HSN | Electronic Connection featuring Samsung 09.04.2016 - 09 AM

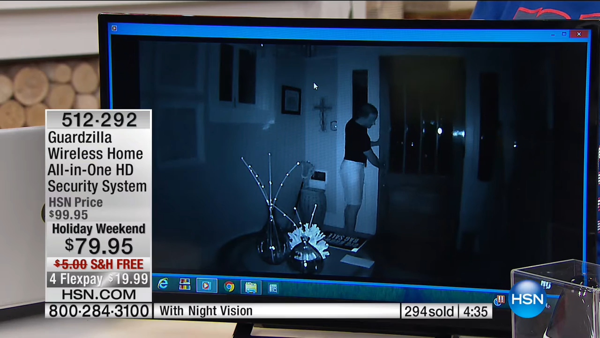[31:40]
There's my husband looking like the creeper coming in. But okay. So what would happen normally? Obviously I didn't have the alarm set off, but if the bad guy would come in, you can set the alarm at night. Okay. Look how clear you can see it. It's pitch black in our neighborhood and you can see who that is. So he just walked in. That's the night vision. So again, you're going to be sent these video clips of what just took place.